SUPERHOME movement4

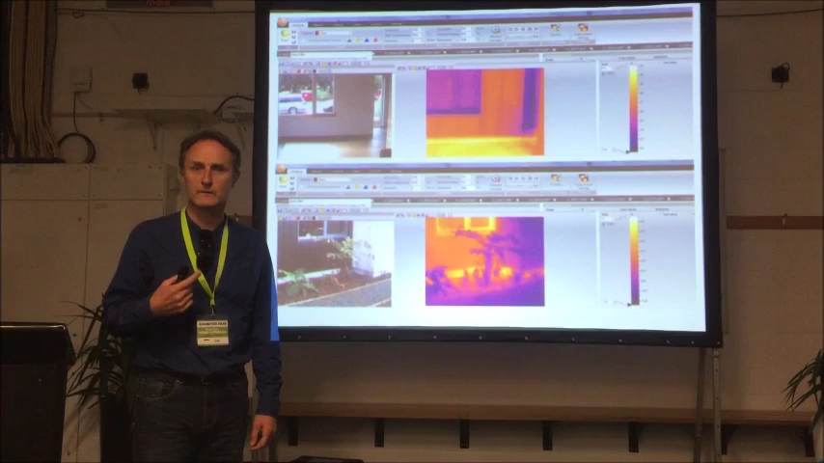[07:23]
And our, you know, reasonably temperate sort of climate, you know, in Christchurch. But, so we did thermal imaging. I won't go into the details of this because I don't have time.
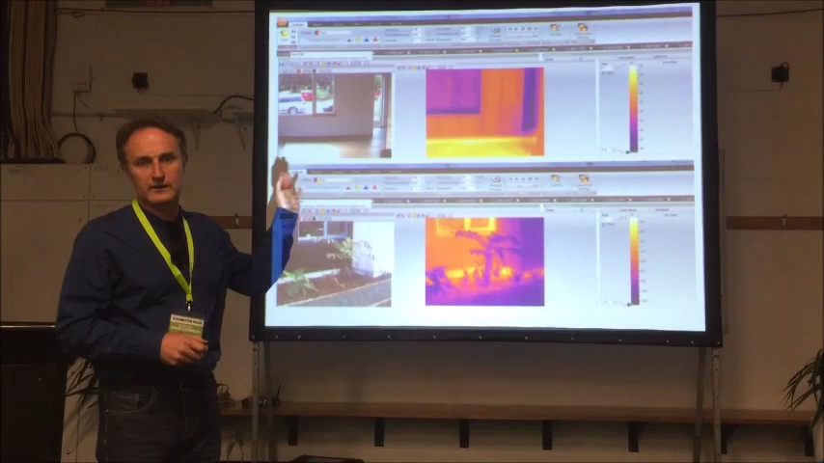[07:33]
But basically, this, we've got a sophisticated thermal imaging camera and it showed that we weren't leaking heat.
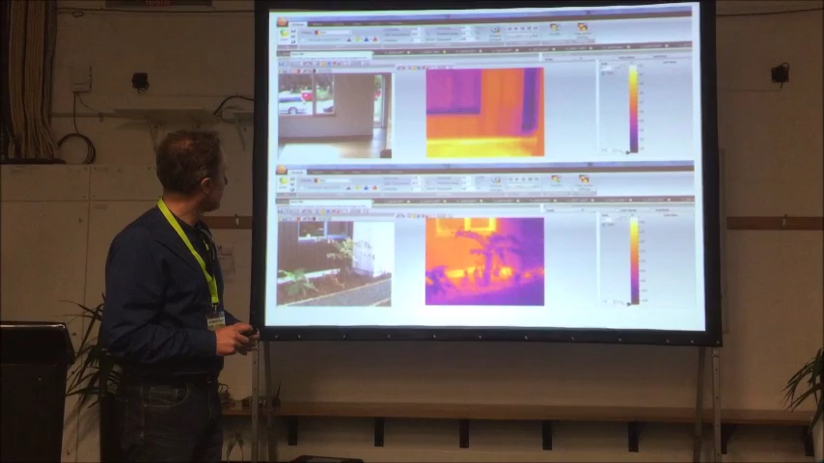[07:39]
And the building's performing really well.